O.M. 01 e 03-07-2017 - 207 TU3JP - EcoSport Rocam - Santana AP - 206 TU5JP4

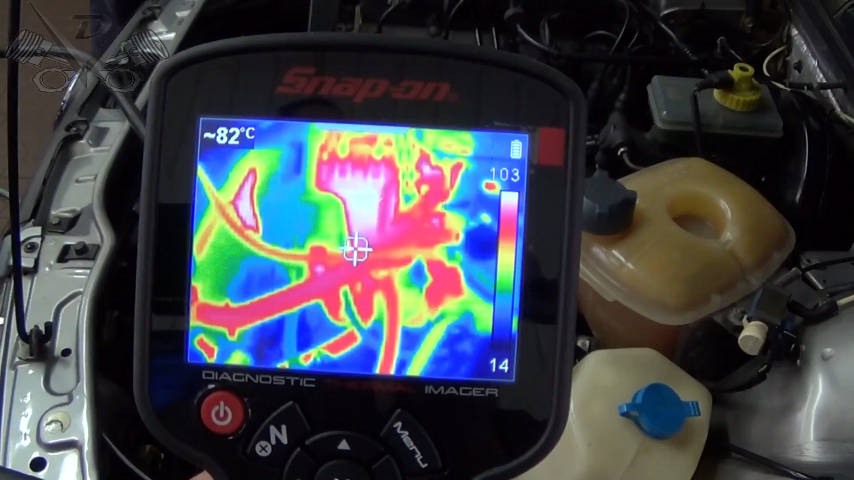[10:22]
On screen: spot 82°C
um Santana 1.8 AP A nossa mangueira
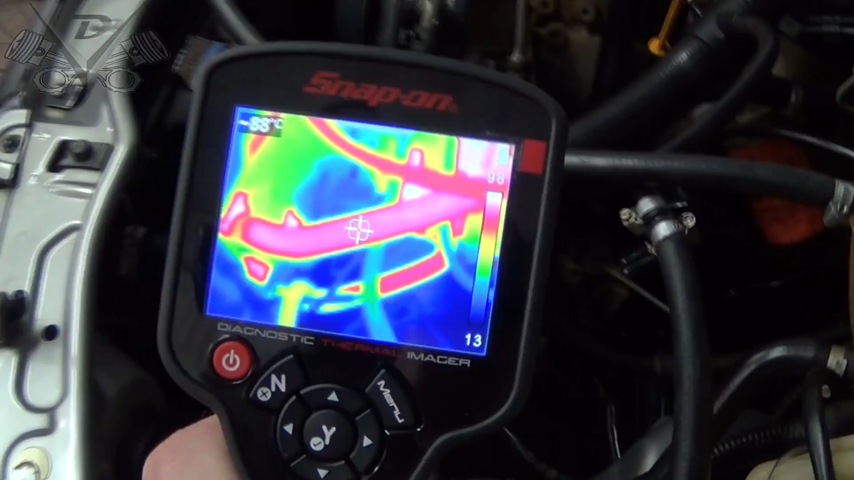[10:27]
Superior do radiador Em 89 graus
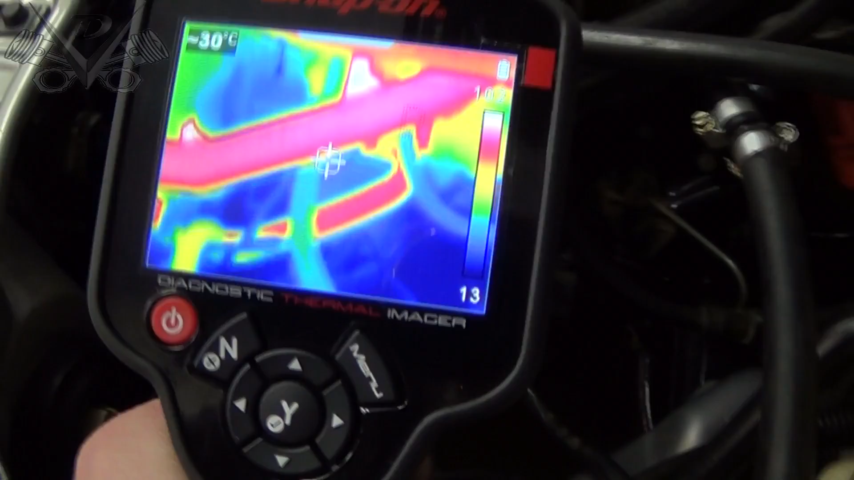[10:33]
A inferior lá embaixo
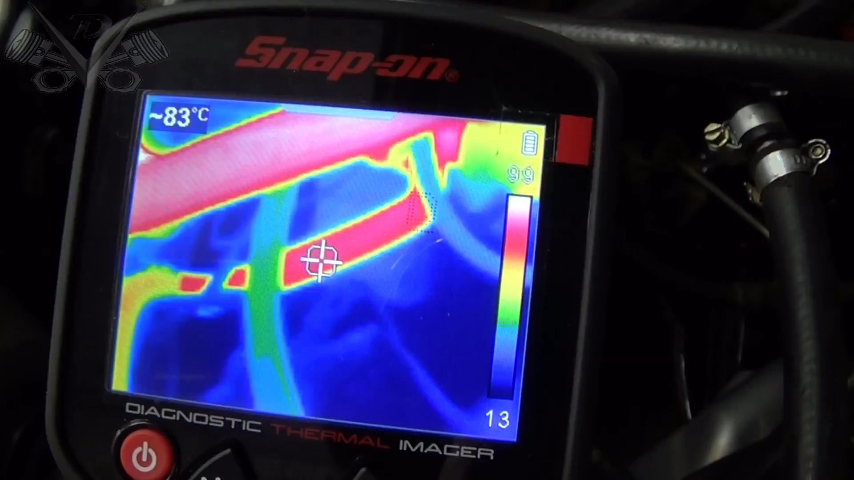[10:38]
Com 81 82 graus Essa é a gente pegar lá A nossa bomba d'água
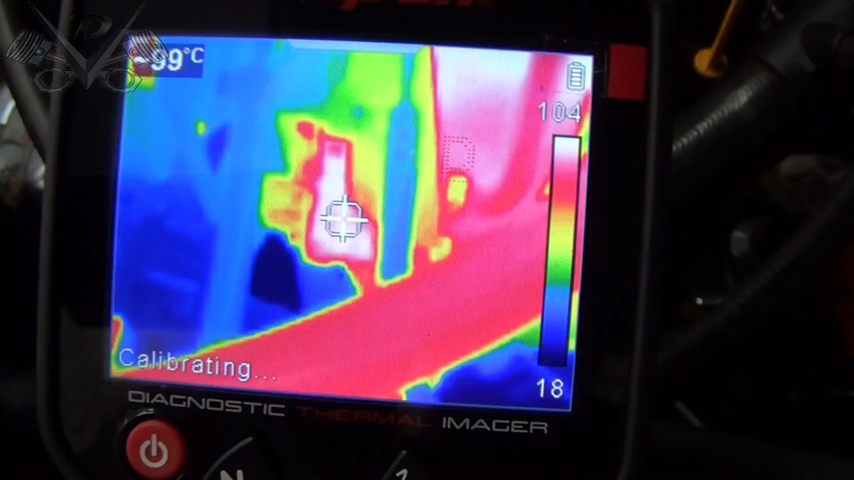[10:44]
Bomba d'água Por fora Acabou de ligar o elétron Tá na casa dos 101 graus
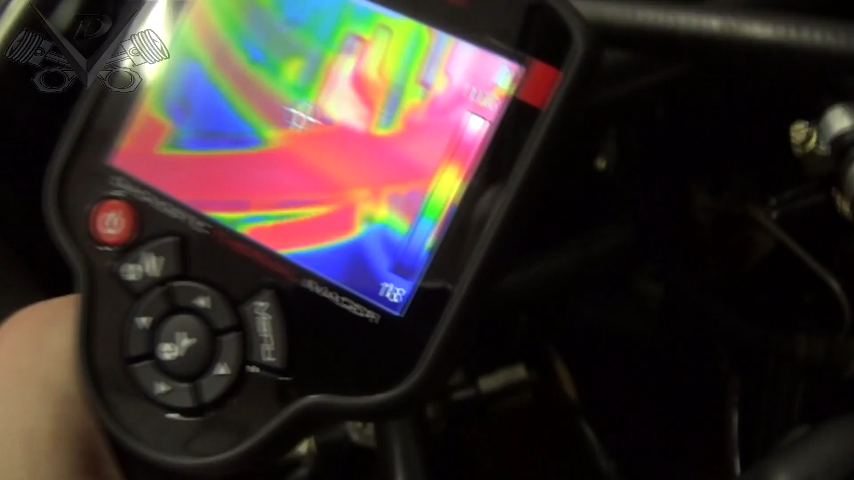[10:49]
Nossa mangueira lá de baixo Segue em 81 82
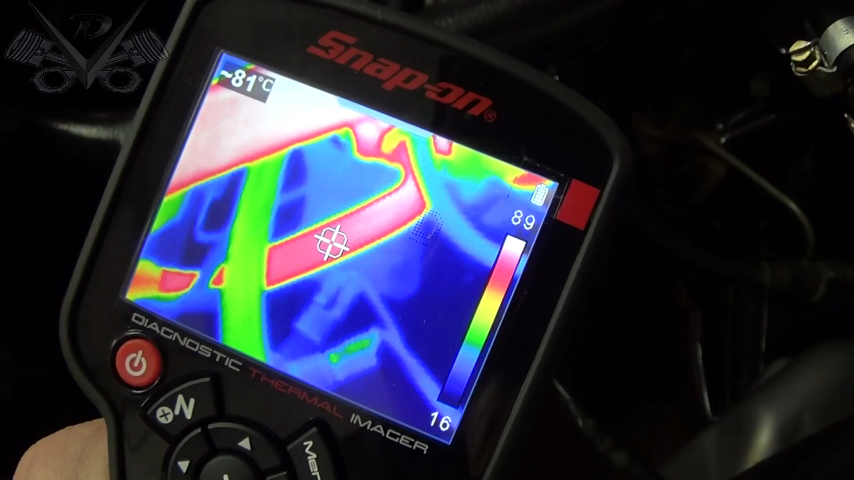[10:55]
On screen: spot 81°C
Tá arrefecendo Observem
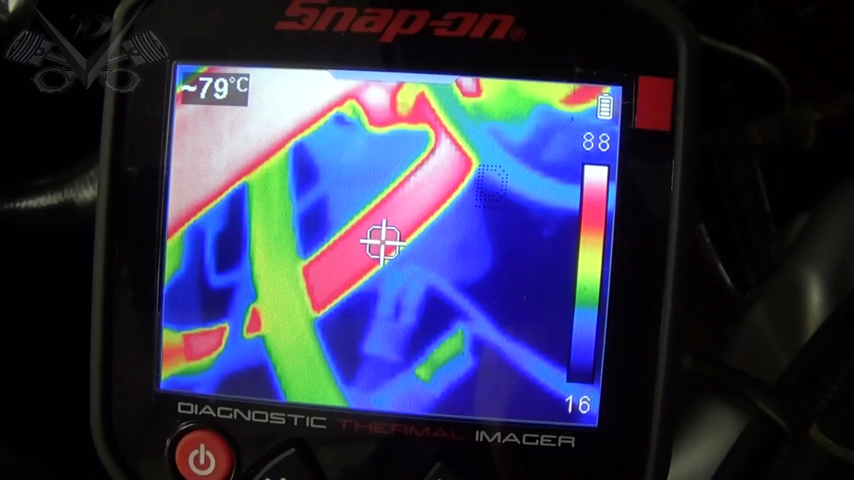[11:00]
On screen: spot 79°C
78 Olha
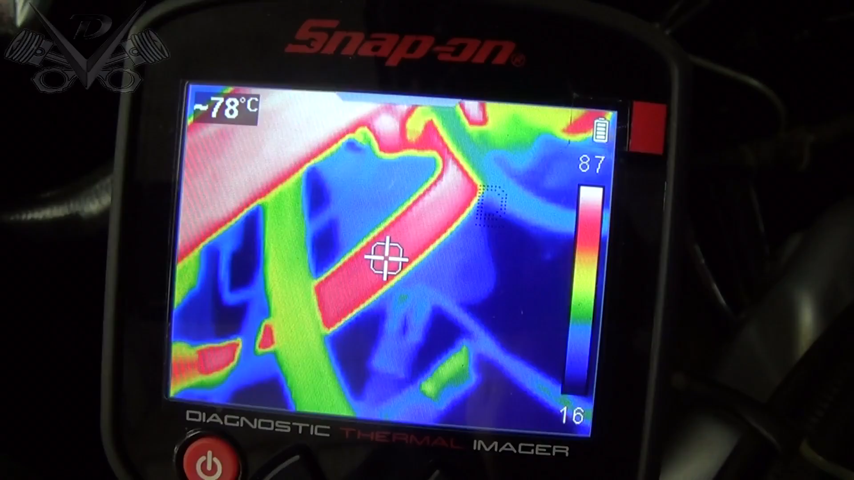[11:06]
On screen: spot 78°C
que bacana aí A troca térmica Né
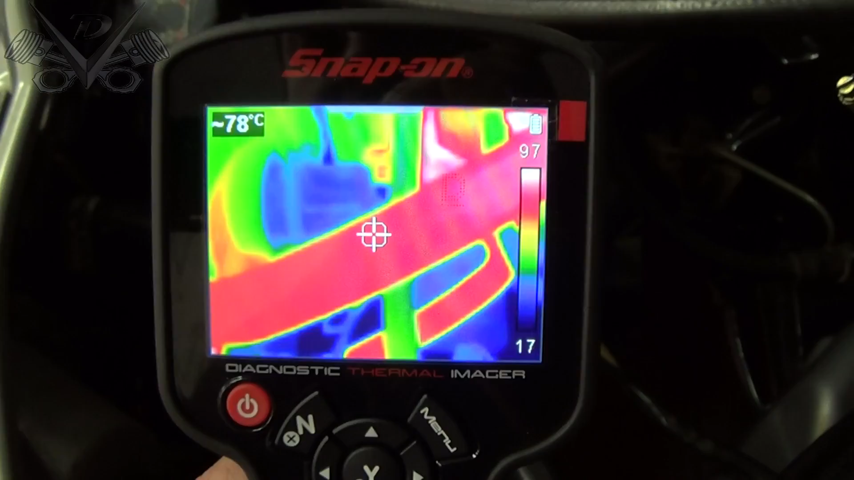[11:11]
On screen: spot 78°C
Aqui em cima 78 graus 77
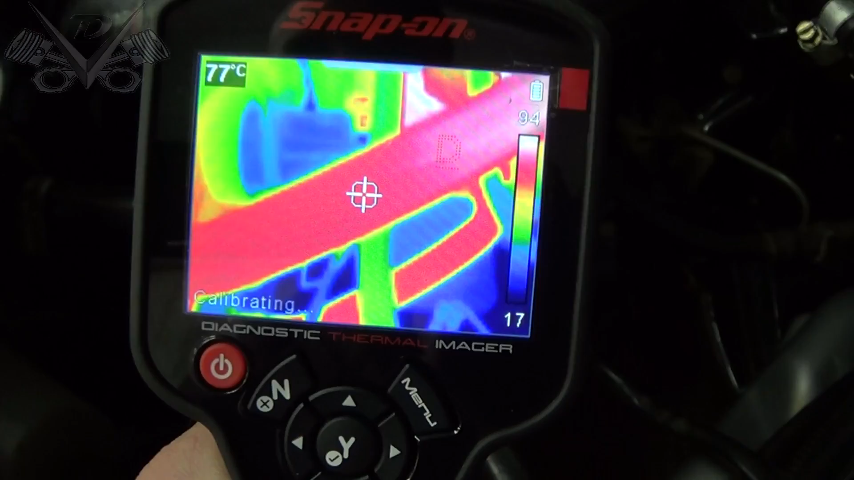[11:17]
On screen: spot 77°C
E lá embaixo um pouco mais fria 73
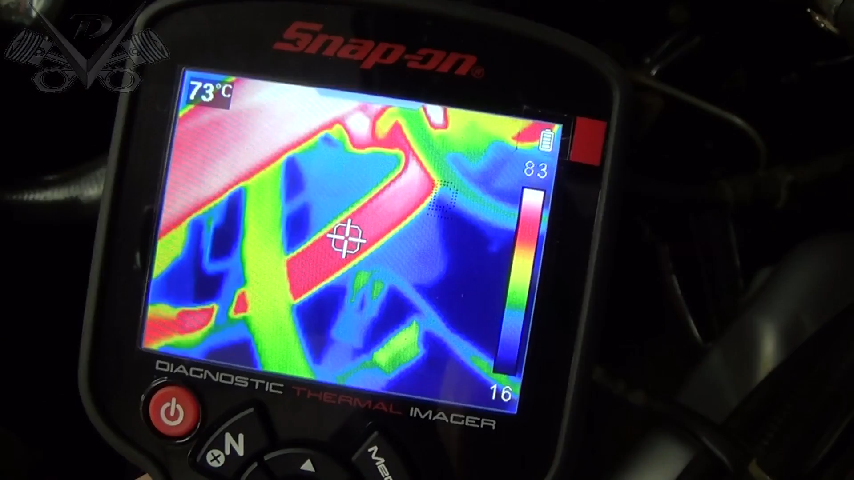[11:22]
On screen: spot 73°C
73 70 Vamos ver como é que tá a temperatura Do nosso filtro de óleo ali
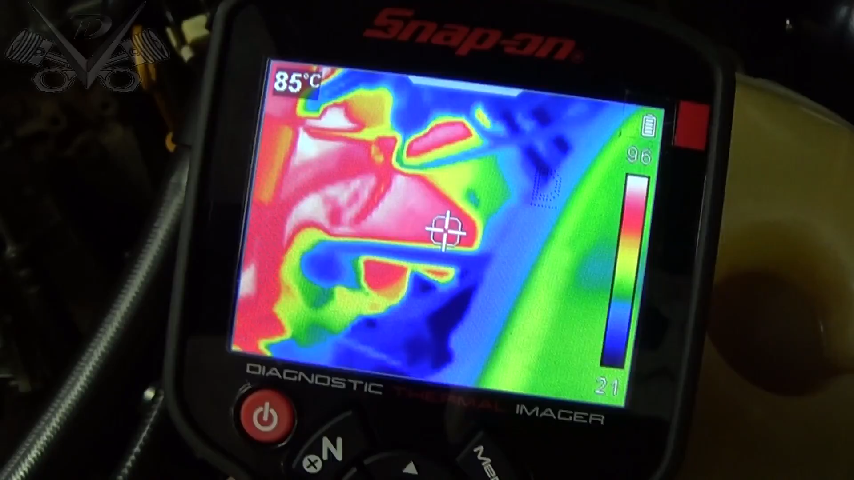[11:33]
On screen: spot 85°C
Ó Temperatura Na carcaça do filtro Em 88 graus
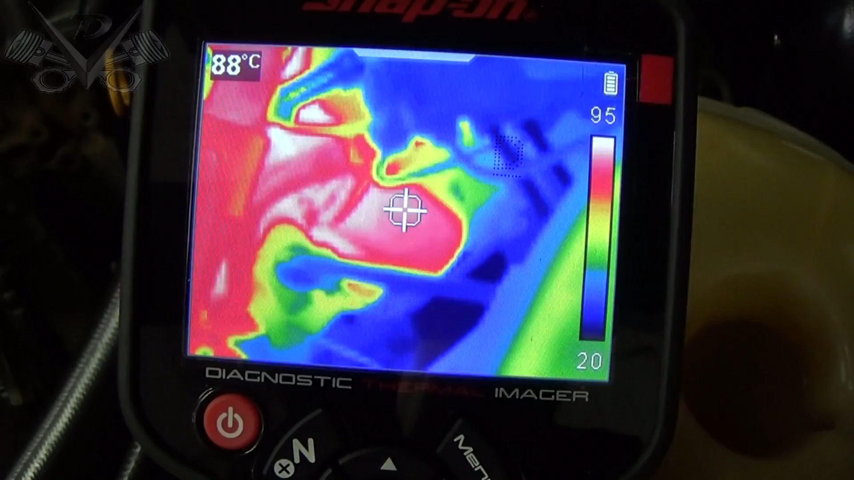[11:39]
On screen: spot 88°C
Temperatura aqui Da nossa bomba de direção
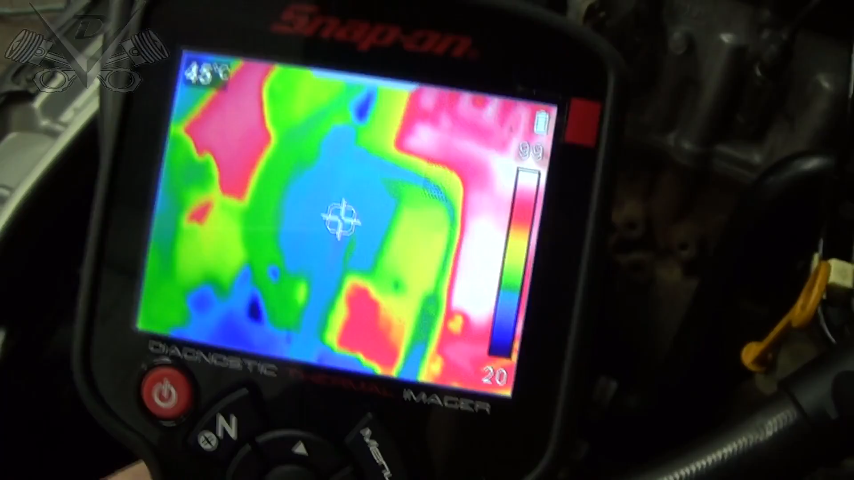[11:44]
On screen: spot 45°C
45 graus Né Não tem problema nenhum Se você pode observar Que ela tá até mais azul Ali na imagem
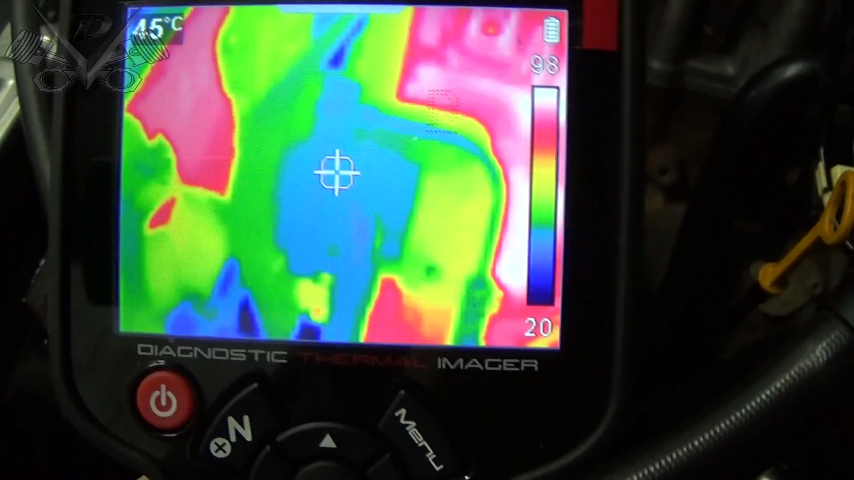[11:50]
On screen: spot 45°C
Aqui o Daniel Alterou as válvulas Né A gente vai começar a observar então
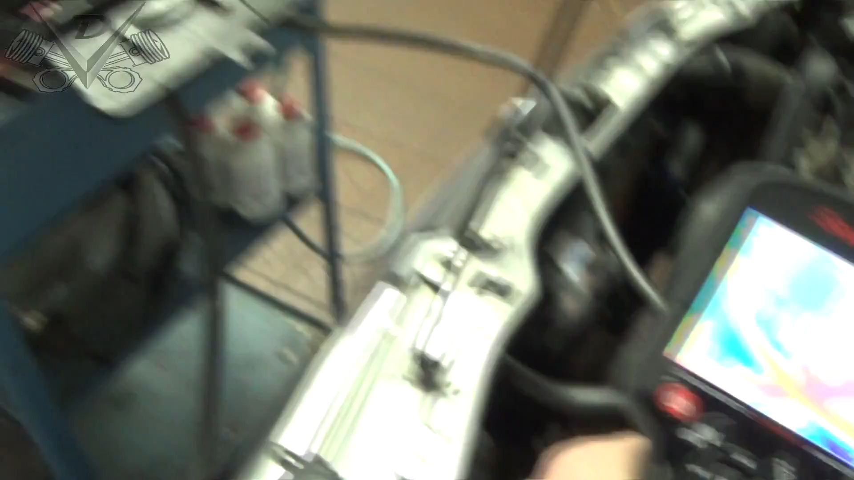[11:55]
Uma queda na temperatura
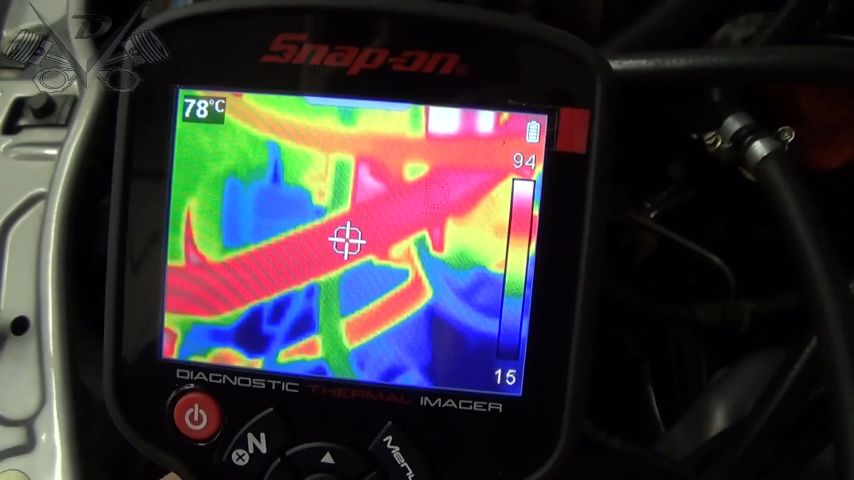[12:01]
On screen: spot 78°C
Né Ó A mangueira inferior lá Com 69 graus 70
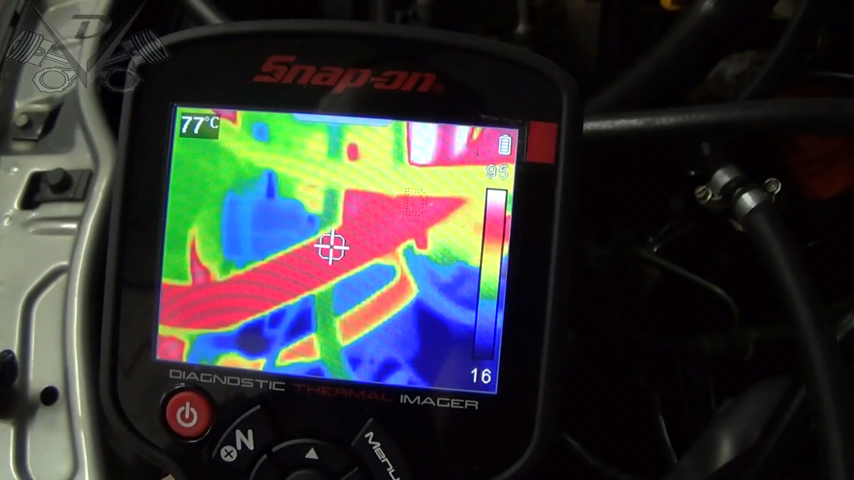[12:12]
On screen: spot 77°C
A superior com 77 Né Aqui na Na saída da água